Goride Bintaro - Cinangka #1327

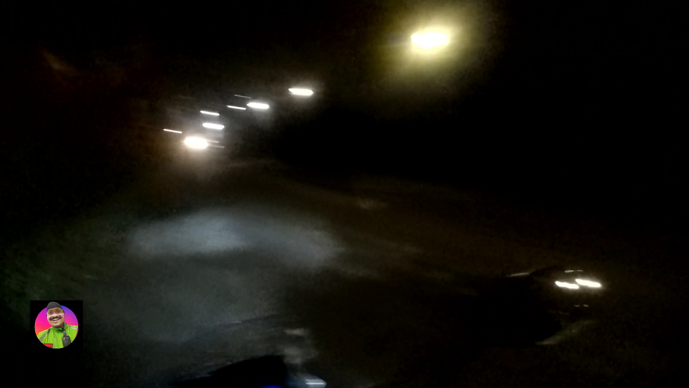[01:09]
Banyak perkopi yang juga. Lumayan orderan pertama nih, ternyata yang kakap. Jalan-jalan kita. Mantap juga ya.
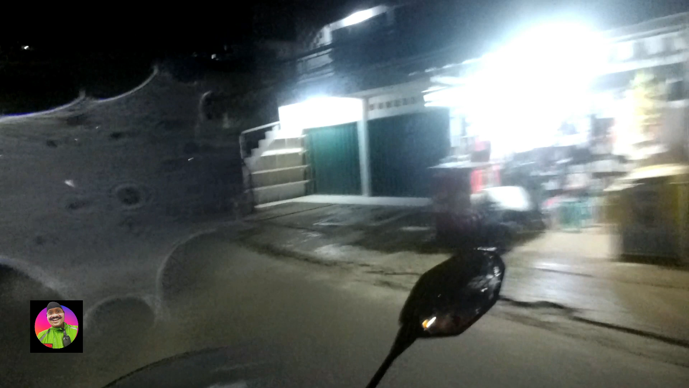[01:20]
Gue belum eksplor, masuk banget teras ini ya. Oh, banyak kaster juga dari sini. Bisa Najri ya. Biasanya gue udah sampai seprapat doang, habis itu udah. Langsung balik lagi. Jalan Abdul Wahab.
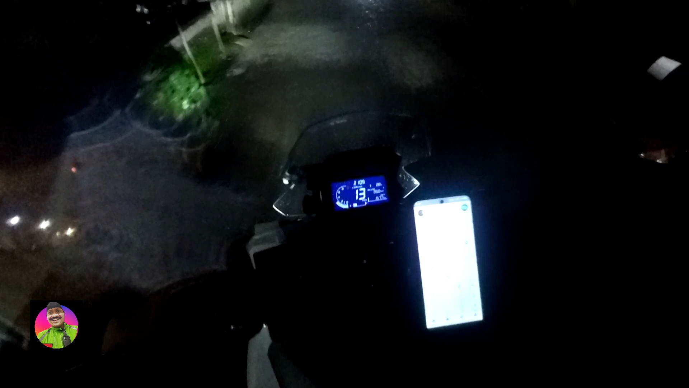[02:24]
Jalan-jalan ini. Jalan-jalan ini. Tepat doang aja ya. Santai-santai.
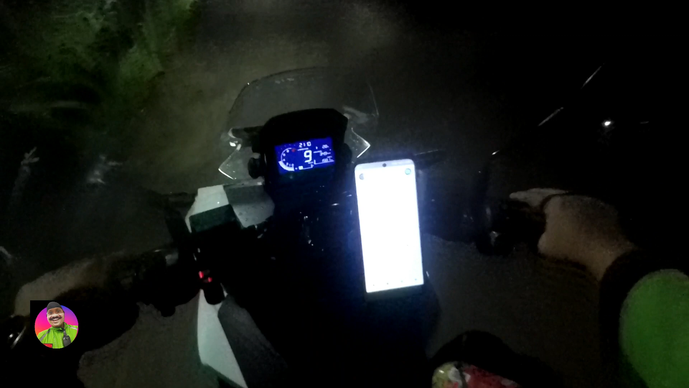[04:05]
jalan sinar galih jalan sinar galih daerah cinangka tapi tembusnya abdul wahap juga
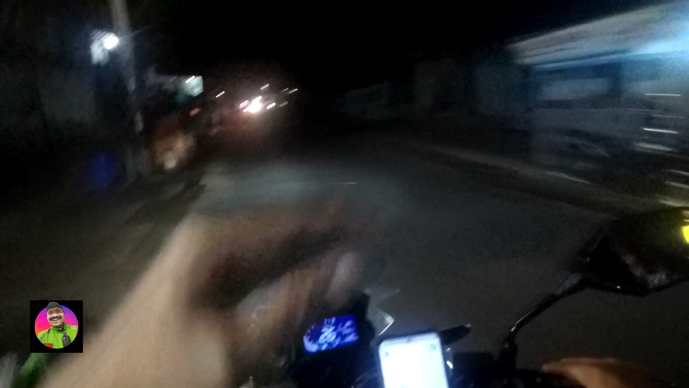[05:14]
kalau kita ke kiri kesawangan kalau ke arah depok bisa arah pertigaan kubah emas itu bisa kita balik lagi
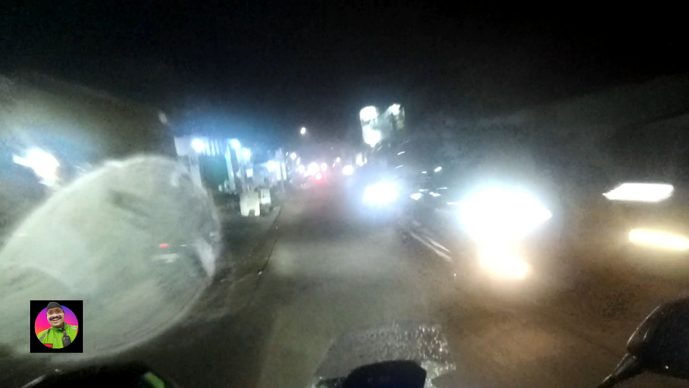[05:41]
jalanan gak becek tapi gerimis tipis